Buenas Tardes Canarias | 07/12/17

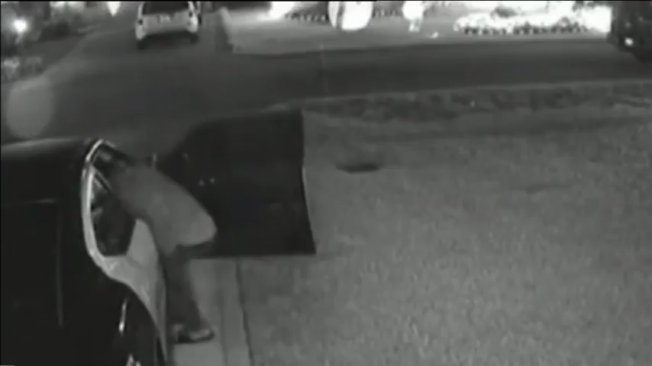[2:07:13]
El primero se mete en la puerta delantera del coche para robar un chaleco antibalas. Pero luego vuelve, se va hacia la parte de atrás cuando quiere robar más cosas, se da cuenta que la policía no está y lo vemos atrás y se lleva un rifle, un fusil, una escopeta, el chaleco antibalas. Esto vamos a ver, ¿esto lo hará para disfrazarse o algo? No. Pero esto no tiene garantía. Y vean esto, qué maravilla de la naturaleza, relámpagos.